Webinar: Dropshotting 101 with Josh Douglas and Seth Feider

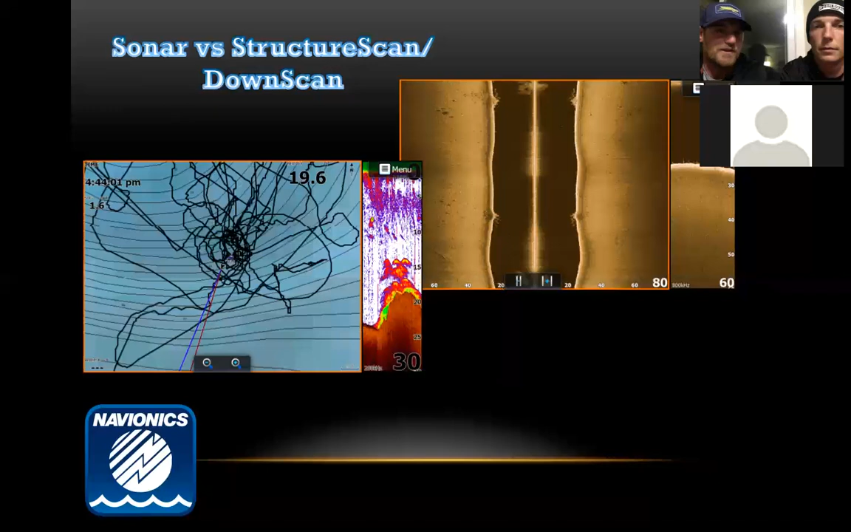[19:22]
seeing the arcs over this rock pile right here and you can see the fish stacking on top of it that screams a drop shot to me right away it's about a perfect drop shot scenario you get right over the top of that and just start dropping down though all right here's here's how the actual video game fishing works this is a fish i've used this clip before i think i was on oneida or somewhere i'm not sure where it was but i had a solo fish you can see them right here um as the screen progresses this way you can actually see my line fall down to the fish i actually you're seeing my line come back up is what you're going to end up seeing so if you can follow me here yeah i came down and i lost the fish
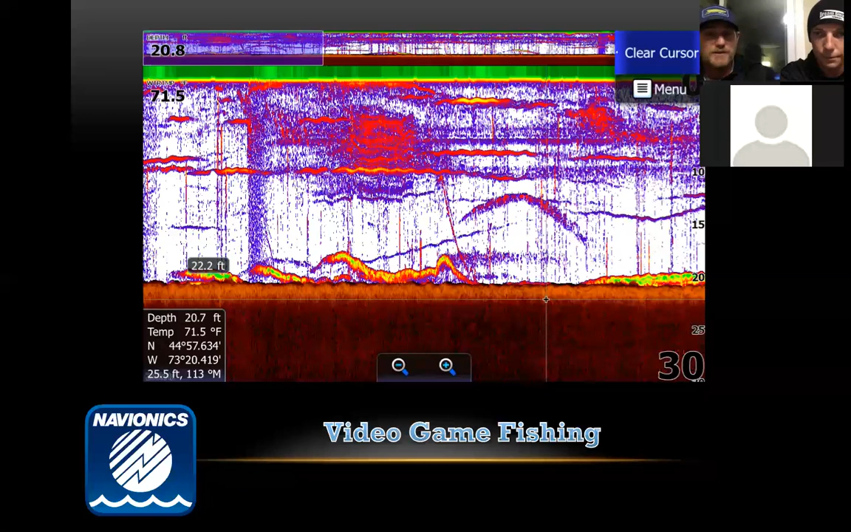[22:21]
On screen: water 71.5°F
can be using you know a really small bait in uh 30 feet of water and you have the right conditions you should be able to see it on the bottom as far as settings go um generally i use a lot and i'm going to get into that a little more but i use a lot of factory settings just recently did i start changing it we talked about this before in our webinars there's a lot of things i do change when it comes to my electronics but as far as lorence goes um i really like a lot of their factory settings but i'll break down that a little more in this image right here uh you can see there's no fish in this for you there's no fish here but you are actually seeing this top line right here is my bait and the bottom line is my weight and all i'm doing is jigging it up and down off the bottom of it off the bottom
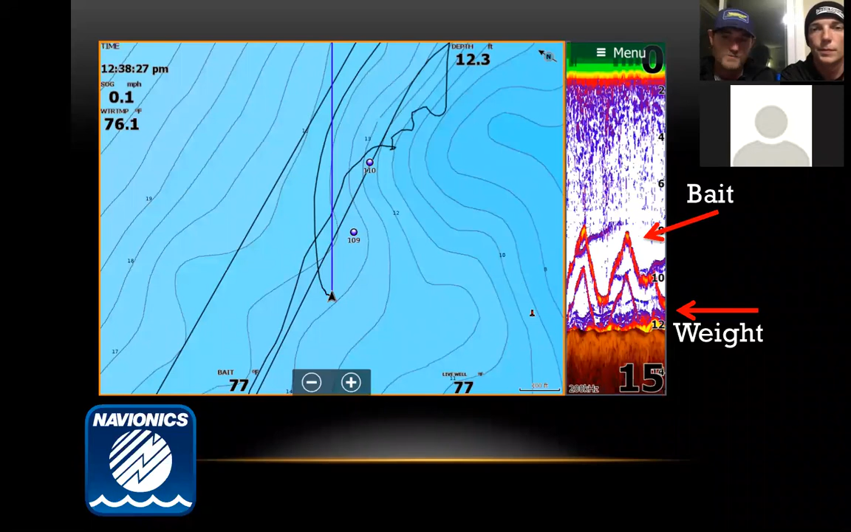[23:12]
On screen: water 76.1°F, speed 0.1 mph
lift it up to them and then they'll you'll you'll feel them you only see your line go slack meaning they picked it up and they have it now so that that's kind of what you're looking for obviously you can't really see what your bait looks like per se in the fish uh but a little bit of playing in the right conditions and you can see here this is 12 feet and it was picking me up but we'll get into that why that is um marking fish you can tell a lot when you mark a fish these are all marked fishers looks like two of them there's one on the bottom uh this one was coming to the bottom going coming from the top going to the bottom i mean these are all fish if there's nothing underneath them it's a fish it's drawing me back and echo i can see them